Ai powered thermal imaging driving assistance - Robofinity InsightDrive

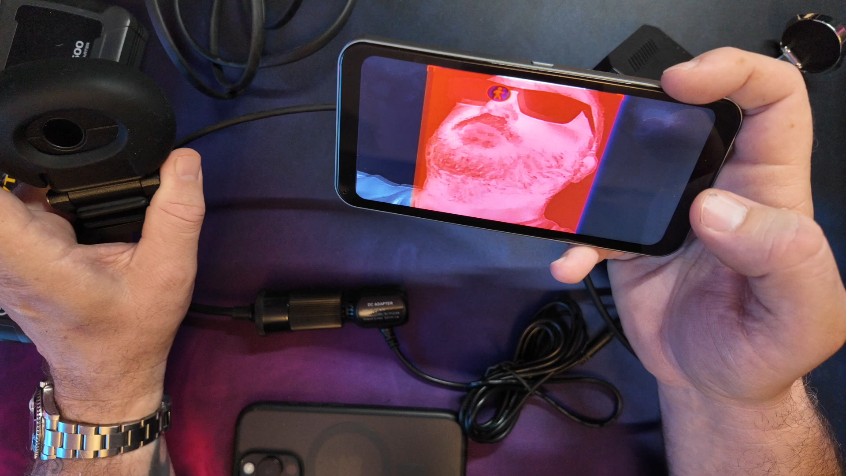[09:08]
I need to do something. But as you can see there the camera's now working.
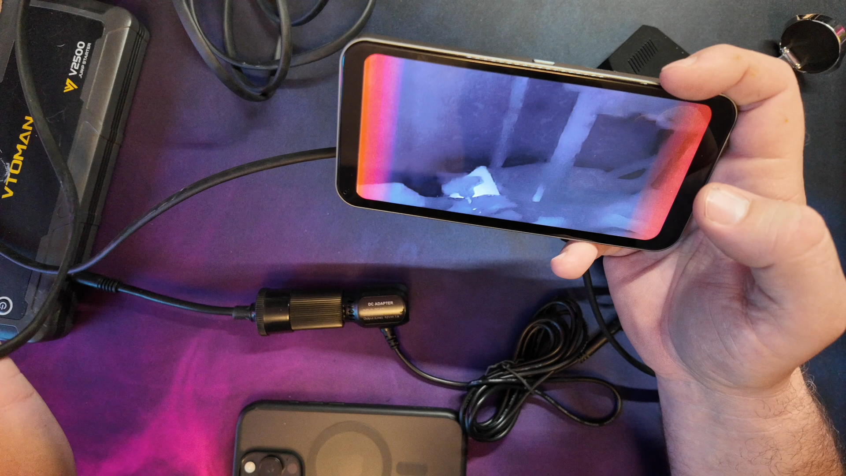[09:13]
It's confusing it slightly. Because obviously we're in the house. So I think what we need to do now is take this out to the vehicle.
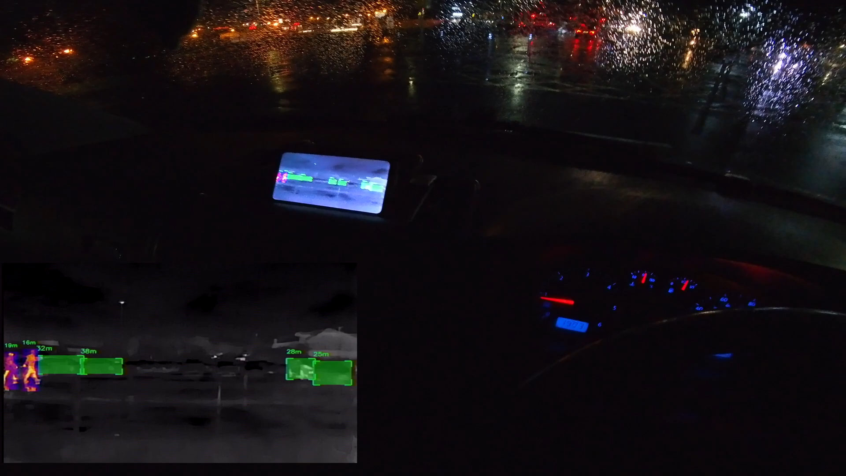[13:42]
So a bit later on we decided to go out in the dark. This is parked in Morrison's car park and as you can see the view that my eyes can see is really quite limited due to the reflections of the rain and
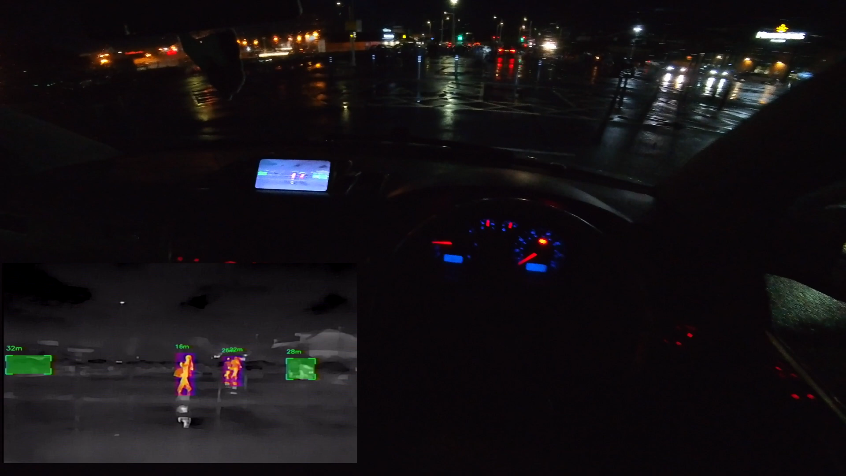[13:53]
the darkness but the camera is picking up the people walking around really well.
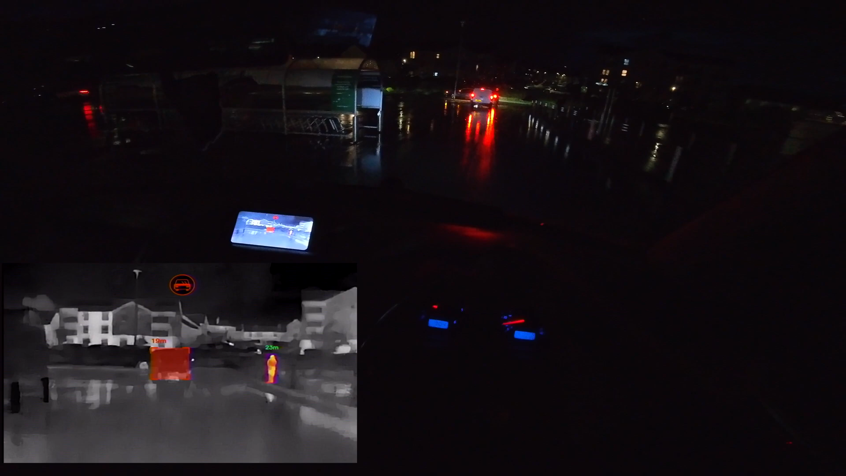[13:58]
And the same down the busy streets.
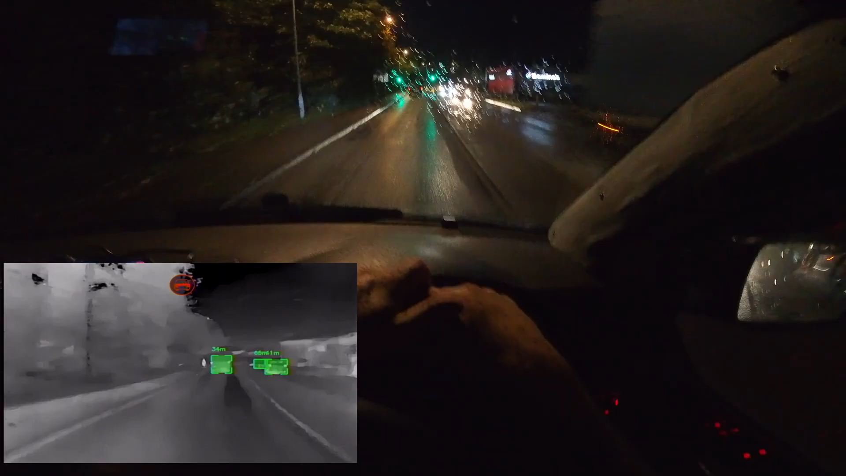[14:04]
People kind of blend into the background a little bit and when it gets dark and as you can see by this clip and the next few clips that it really picks them out well which is really what you want.
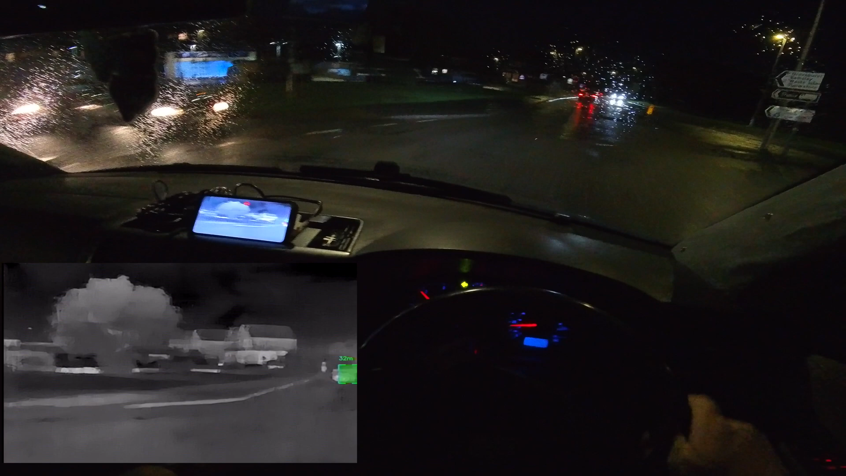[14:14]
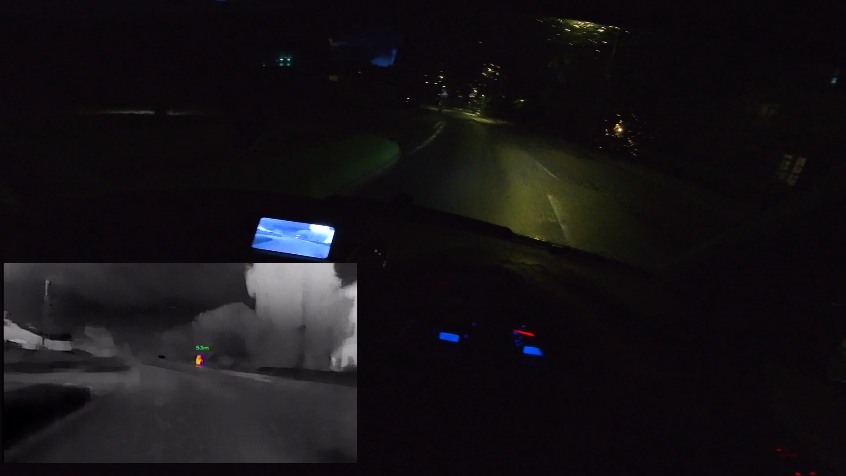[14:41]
And this camera comes into its own as soon as the roads get a little bit quieter because it's darker you can't really see and it really pinpoints the people out in the distance. This next section shows the night vision capabilities of it where it can really pick out the details of the road so you can see where you're going in difficult to see conditions and obviously picking out people as well along the way.